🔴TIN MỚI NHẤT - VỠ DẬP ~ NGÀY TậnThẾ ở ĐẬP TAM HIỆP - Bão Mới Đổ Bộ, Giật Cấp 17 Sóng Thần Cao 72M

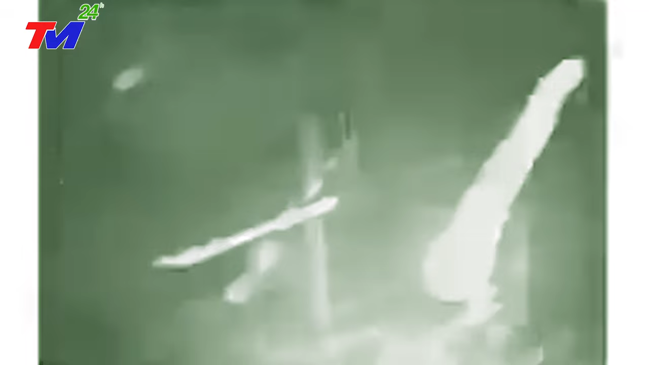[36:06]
Kinh hoàng hơn nữa là cảnh hai công nhân vệ sinh đang làm việc trên cao bị gió lớn cuột mại đập vào kính vỡ, tử vong thương tâm.